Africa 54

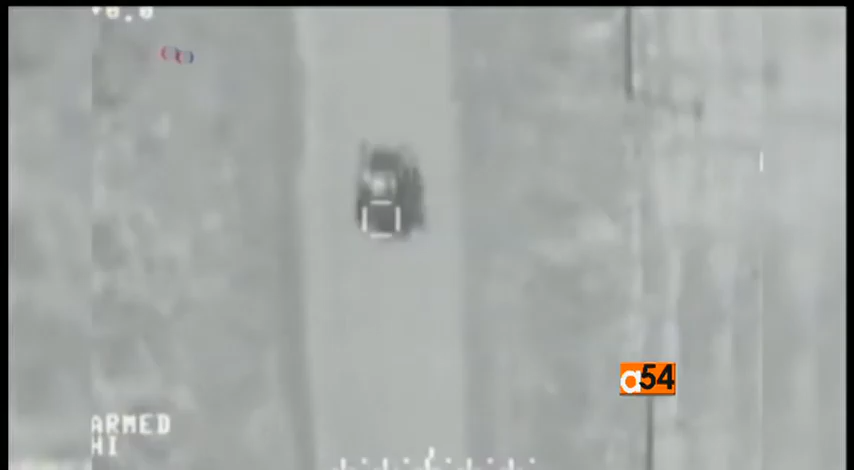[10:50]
Thanks to our wave of strikes against its oil infrastructure, tanker trucks, wells and refineries,